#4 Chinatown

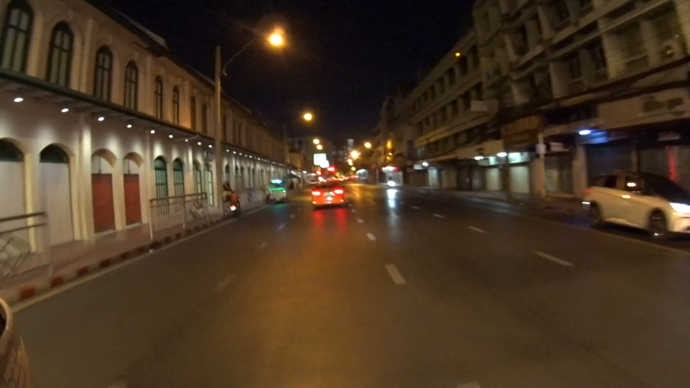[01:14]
Jak ktoś lubi tajski taniec tradycyjny, to
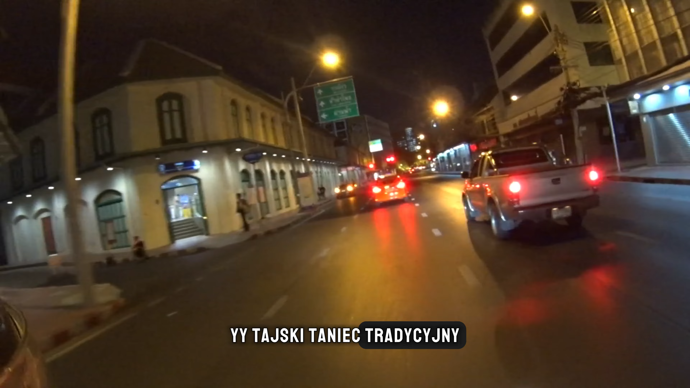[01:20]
proszę, tu jest stacja metra Samyot.
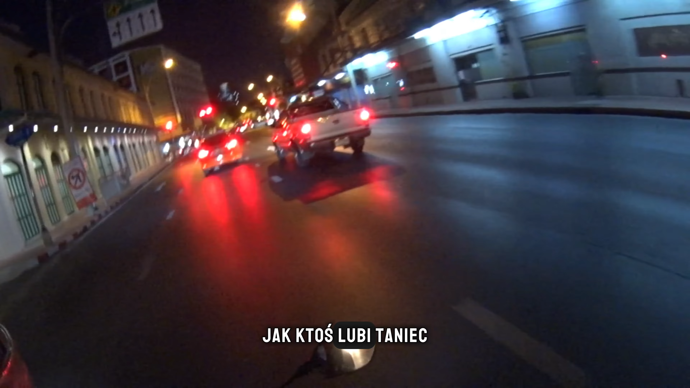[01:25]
Jak ktoś lubi taniec tradycyjny, to tajski, to można to miejsce sobie obczaić.
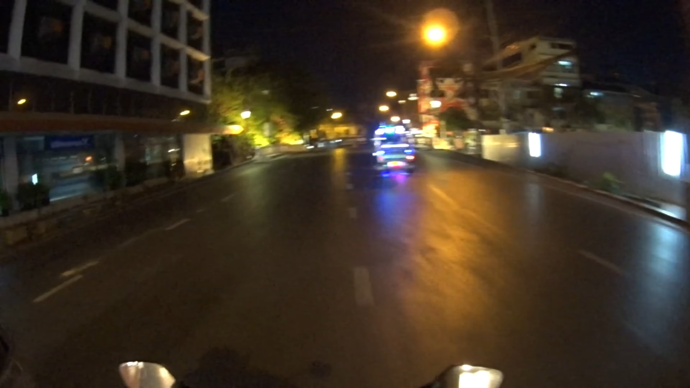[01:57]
Dużo tam jest jedzenia. Dużo ludzi, dużo się dzieje, marketów i tak dalej.
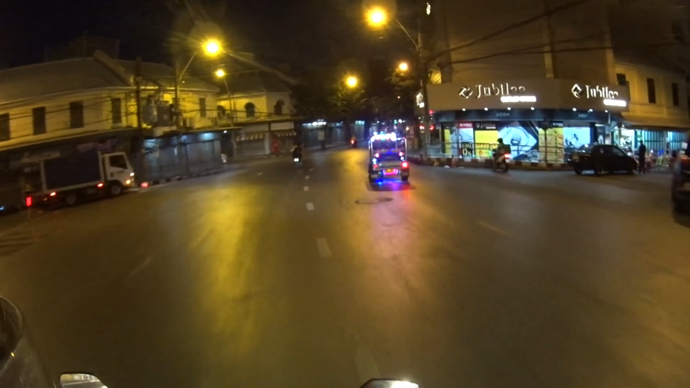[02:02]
Można sobie tam pospacerować i pooglądać Chinatown. Jeśli idzie o
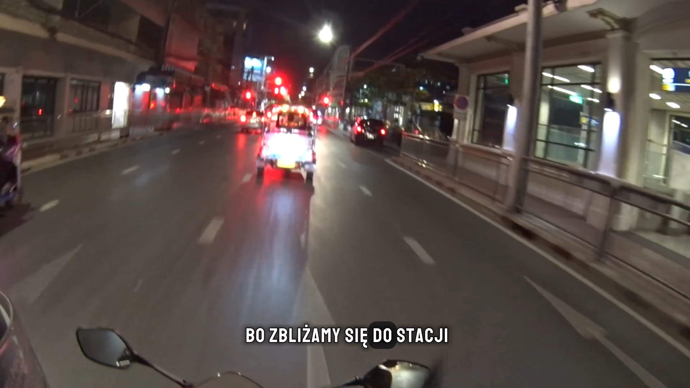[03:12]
Stacja metra. Także można sobie tutaj przyjechać,
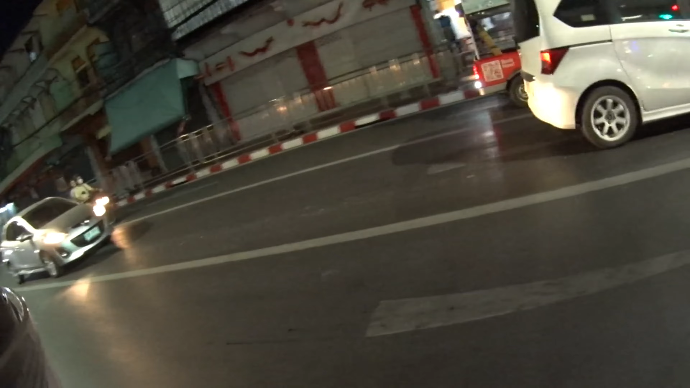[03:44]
A my jedziemy dalej. Zaraz kręcimy tutaj w prawo
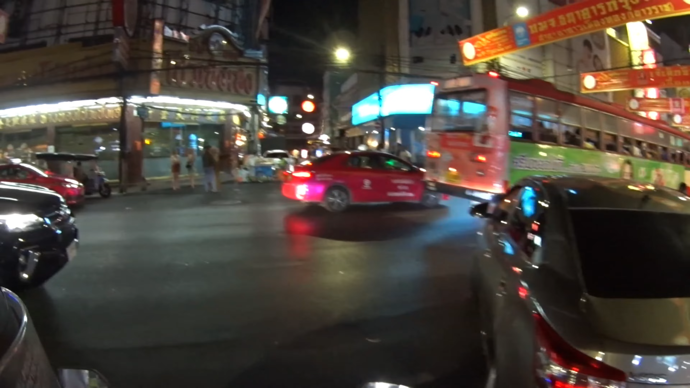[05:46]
A my wjeżdżamy na Yellow Red Road. To jest właśnie ta główna ulica w Chinatown.
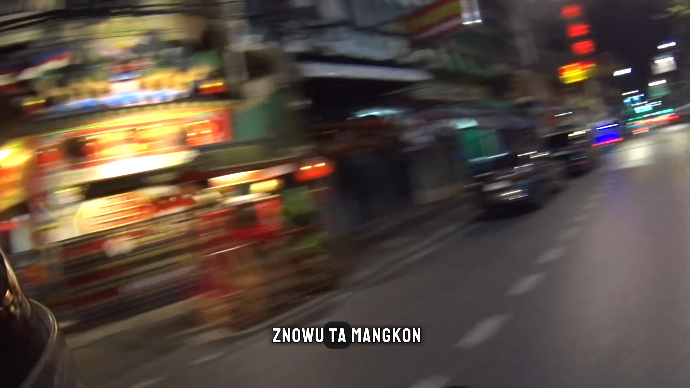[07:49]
O, ten pan to już przynajmniej po pasach.
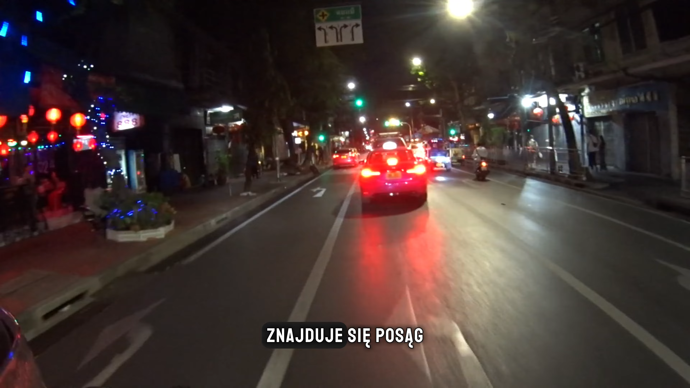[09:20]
znajduje się posąg, gdzie znajduje się tam posąg,
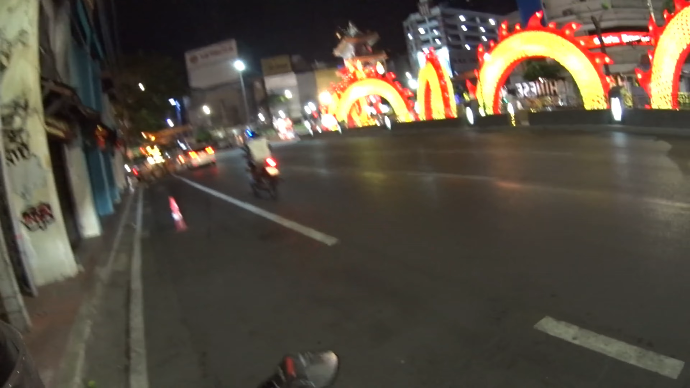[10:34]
A po lewej, czyli po przeciwległej stronie do lewej, czyli po prawej, jest Chinatown Gate. Jest taka bardzo popularna brama.
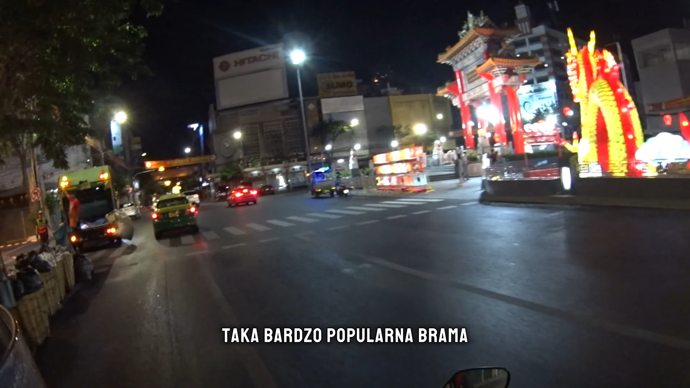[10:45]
Brama, taki łuk. Łuk, taka brama.
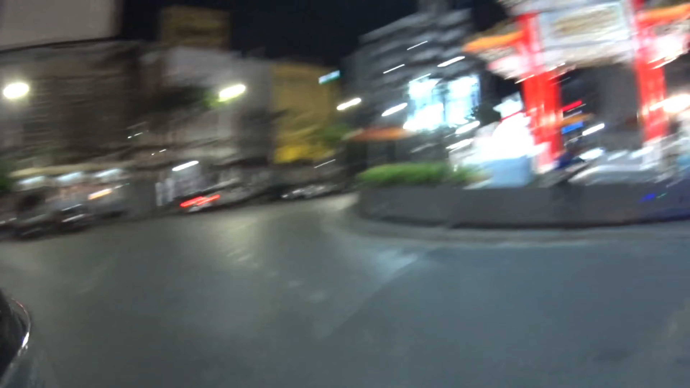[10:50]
Takie coś. I to coś wybudowano, czy tam otworzono w 99. I to jest taki, powiedzmy, wjazd do Chinatown.